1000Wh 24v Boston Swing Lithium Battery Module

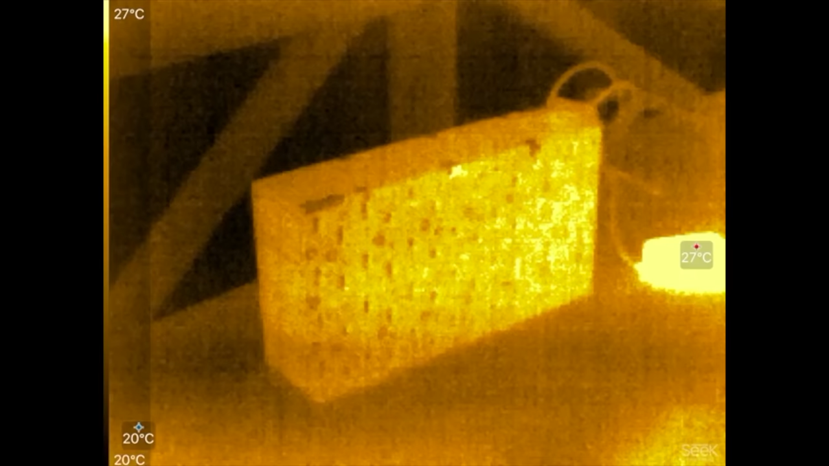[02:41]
On screen: scale top 27°C, scale bottom 20°C
So, all right. So here is our module. It's nice and cool.
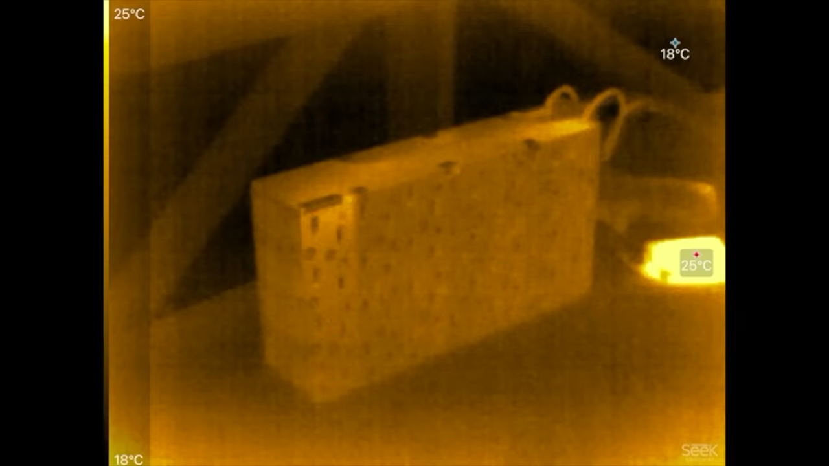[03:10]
On screen: scale top 25°C, scale bottom 18°C
So that's one kilowatt right now, right?
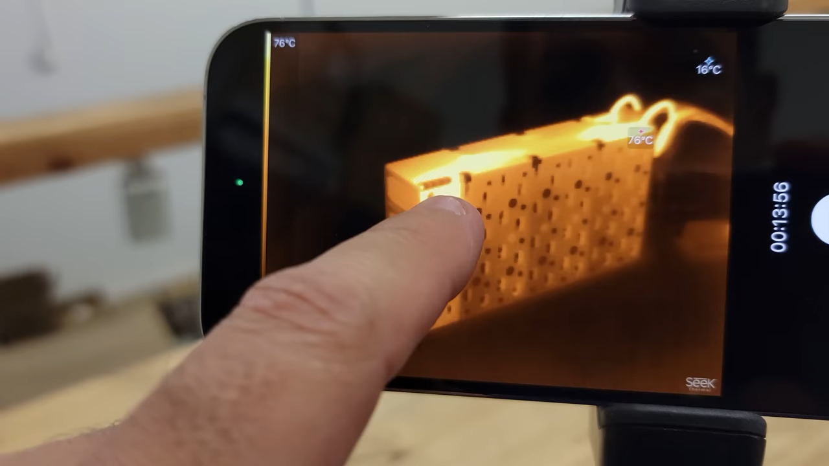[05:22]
On screen: scale top 76°C
The only place they're getting hot is right here, and the connection between that and this, and over there in the front, and then the cable and that connector, right?
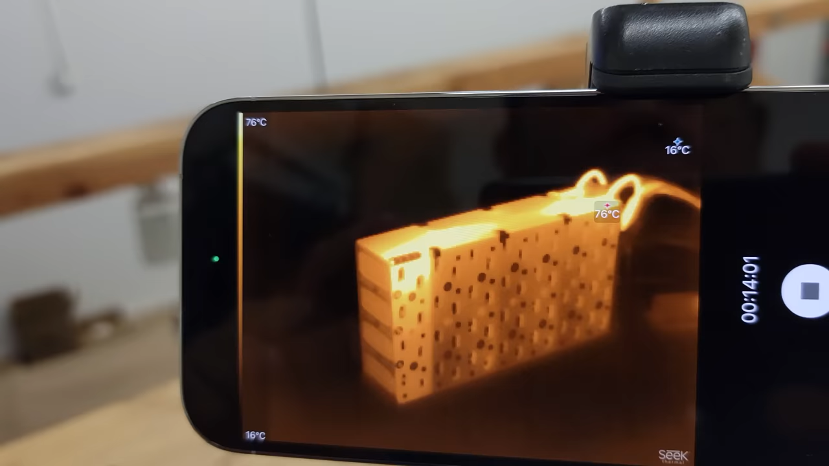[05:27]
On screen: max 76°C, min 16°C, scale top 76°C, scale bottom 16°C
So that cable, those cables,
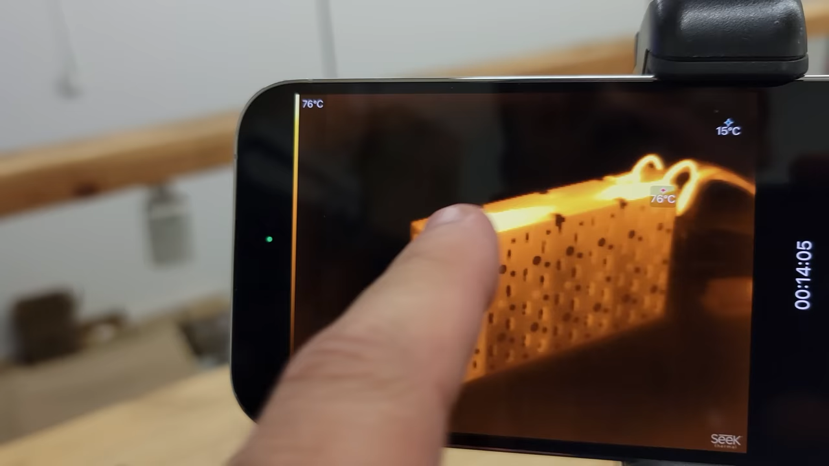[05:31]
On screen: scale top 76°C
and this board up on top here, it's a bit undersized for anything over 50 amps. So, yeah, you'd have to go straight into the current collectors over here to do more than that,
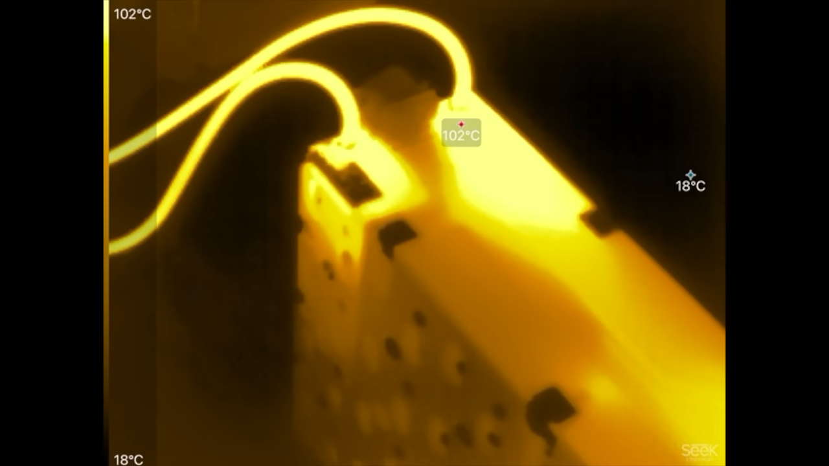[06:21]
On screen: scale top 102°C, scale bottom 18°C
So, ooh, that's 110, 101 C, yeah. That corner right there is the hottest one.
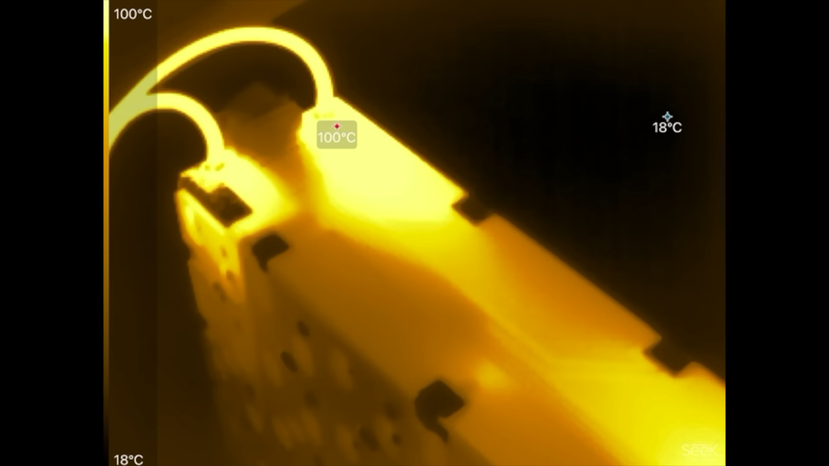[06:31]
On screen: scale top 100°C, scale bottom 18°C
We'd have to do something else if we want to remove it from there.
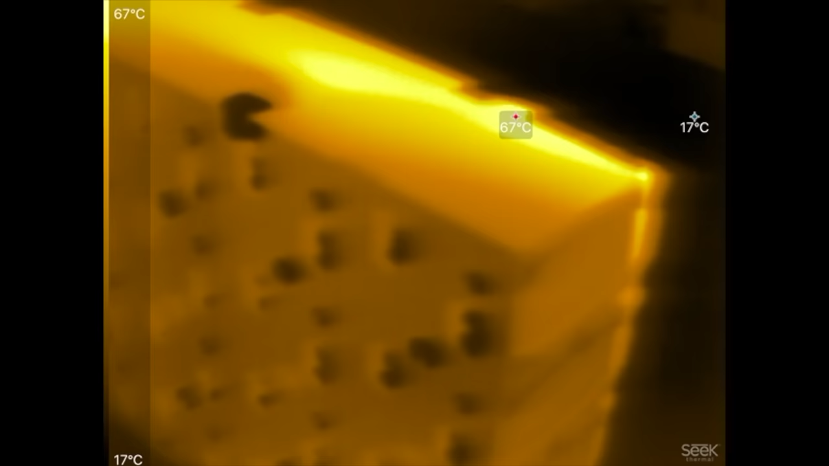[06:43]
On screen: min 17°C, scale top 67°C, scale bottom 17°C
But I've seen as how these are not really getting hot.
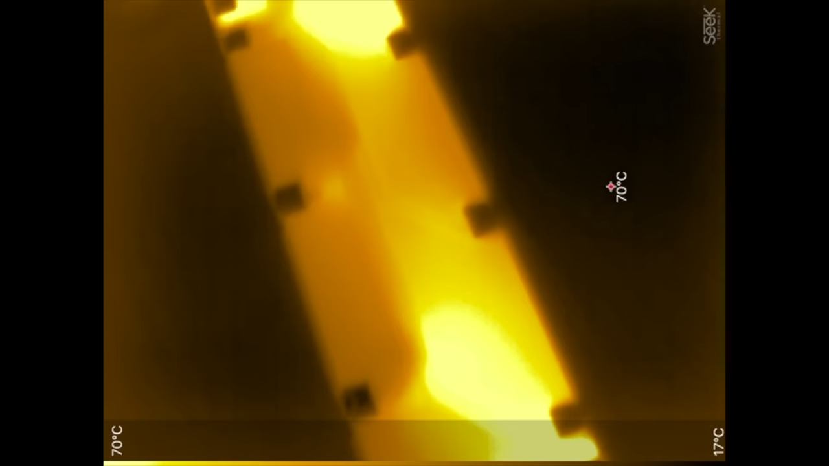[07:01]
On screen: scale top 70°C, scale bottom 17°C
This top board there, yeah, the traces are a bit thin to be able to handle more than 50 amps. They start getting hot. So we have to either double up or just change the design so that the traces get wider in there.
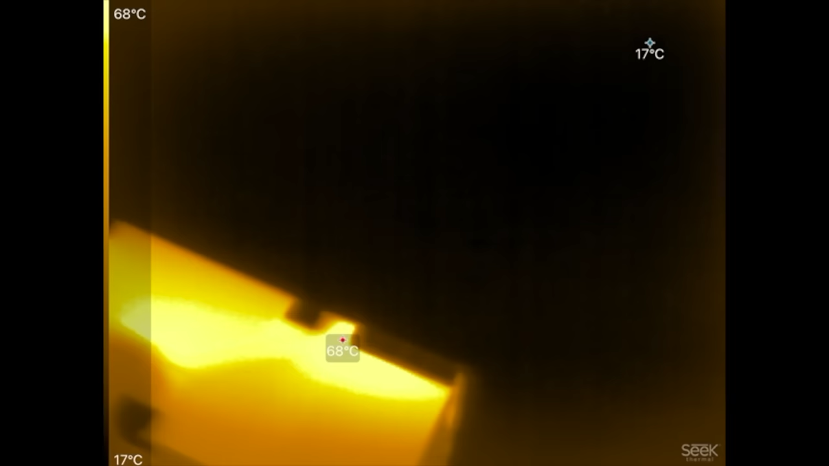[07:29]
On screen: scale top 68°C, scale bottom 17°C
But I think, yeah, if anybody that wants a full 100,
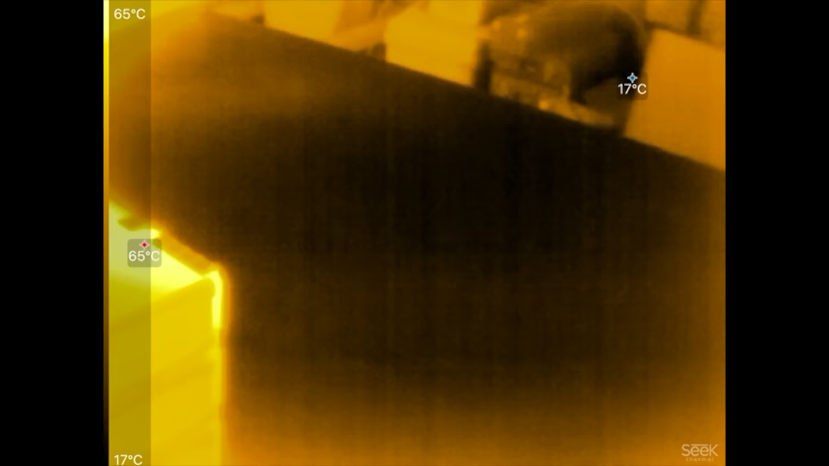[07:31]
On screen: min 17°C, scale top 65°C, scale bottom 17°C
120 amps, they could just connect here on the actual current collectors there. Okay, and this concludes our test for today.